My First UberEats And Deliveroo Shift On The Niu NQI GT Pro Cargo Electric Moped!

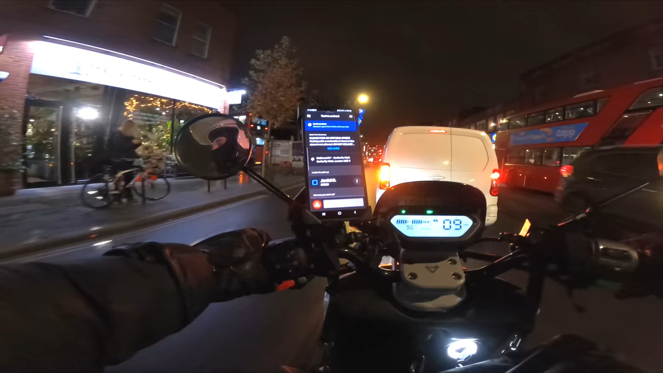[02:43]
You shouldn't park on pavements, full stop. But McDonald's get really upset with drivers that park on the pavements. So I'll use the designated space, which is over here. And yes, it may look like a pavement. It is a pavement, but this part is owned by McDonald's, which is pretty interesting.
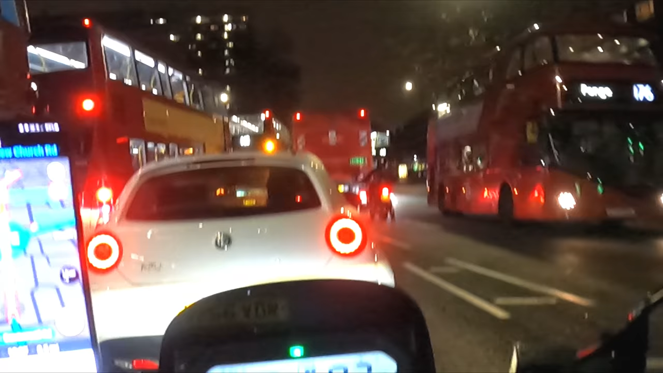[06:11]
That Royal Mail lorry's on the opposite side of the road. What is going on? Stick the cruise control on. And we're cruising. Oh man. My first delivery on this bike. Yeah, I had to take the back box off of this bike as well because I kept on getting stopped by police. And not because I was riding like an idiot, is they kept on stopping me and asking me for my insurance documents. So I gave it to them and they're like, where is your food delivery insurance?
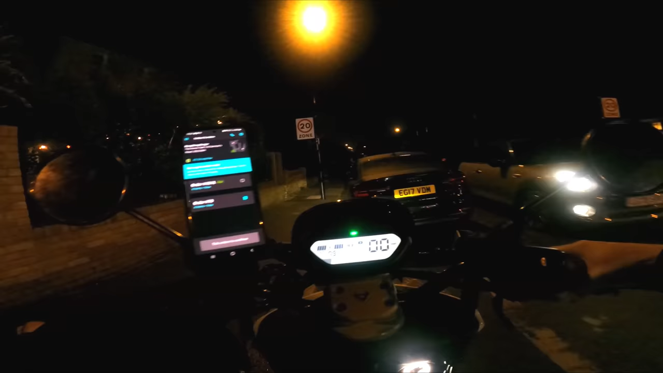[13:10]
Arrived at this location. It is turned into a double order.
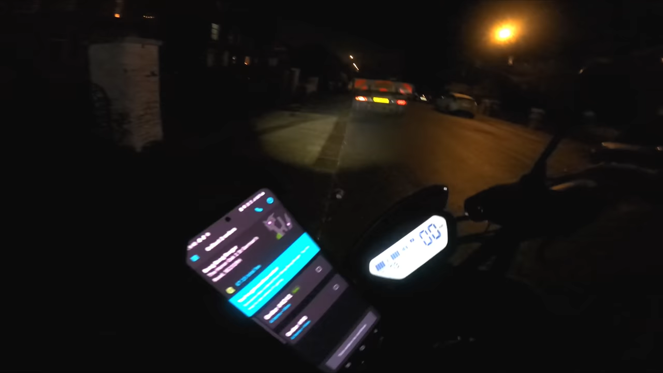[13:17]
Yeah, double order, paying £7.15.
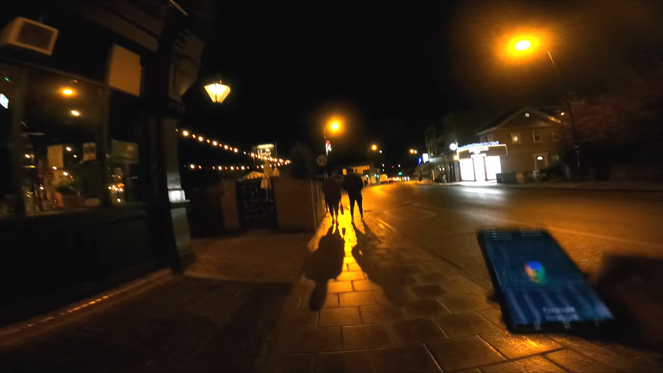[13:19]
I had a nightmare with this pickup. I accidentally pressed start delivery before I picked up the orders. So I only have one of the two order numbers.
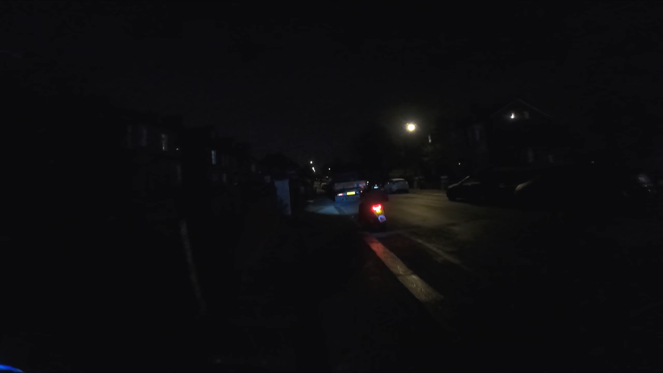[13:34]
So now I have to do this one and then go back to the restaurant to pick the second one up. Oh, absolute nightmare. All right, let's go quickly get this one dropped.
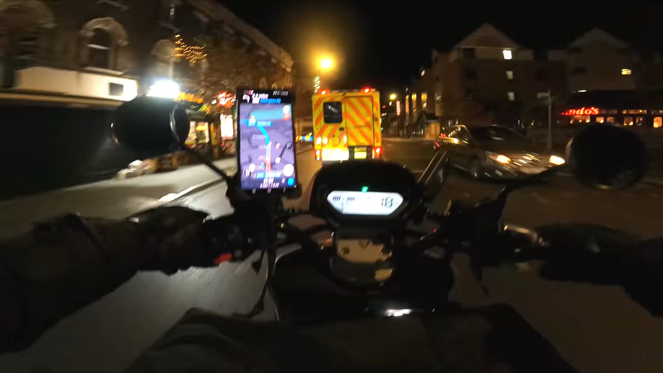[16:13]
All right, so I got that order. It's 6 minutes, 1.6 miles away. Didn't mean to have to wait that long in there for that order.